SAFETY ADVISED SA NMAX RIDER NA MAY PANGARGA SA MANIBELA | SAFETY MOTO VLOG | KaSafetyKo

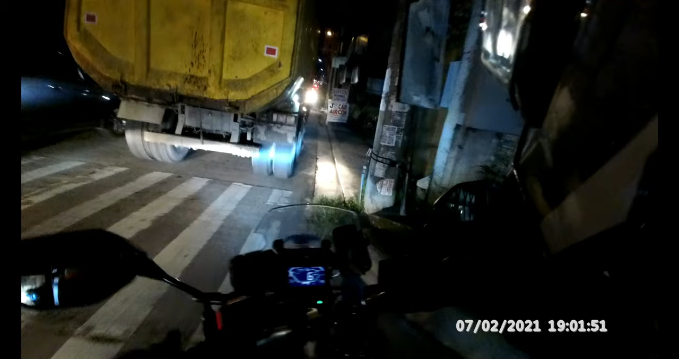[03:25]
Nakasunod pa ako dito sa ano, sa basura. Track ng basura. Sige mo, nakapaps. Track ng basura yan, mabaho. And guys dito, lagi talagang nagka-counterflow yung mga kasama nating riders, which is hindi dapat. Ah, sa Hatin CR! Apo, ingat. Ingat, ingat. O yan, counterflow na naman si Kuya.
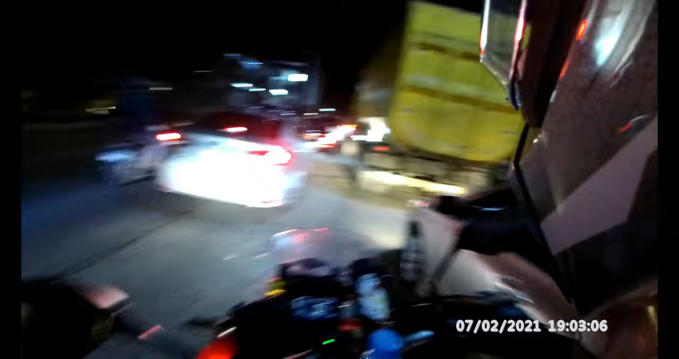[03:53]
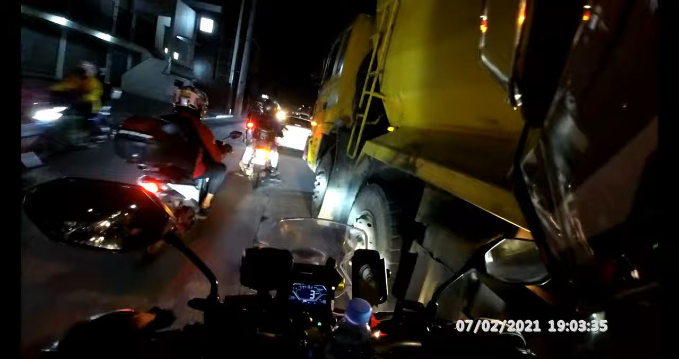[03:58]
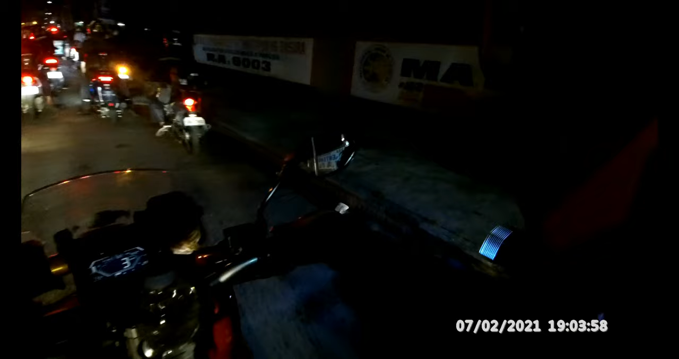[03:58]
Sige Paps, mauna kayo Paps, mauna. Pasok. Ay nako. Yung mga kasama nating riders dito, laging nagka-counterflow. Kaya guys, nagka-clog dun sa unahan kasi nagka-counterflow sila dun. Dapat di tayo nagka-counterflow. Pero ako, kakaliwa ako dito eh. Kaya sisingit ako. Paps, pasingit ah. Pasingit.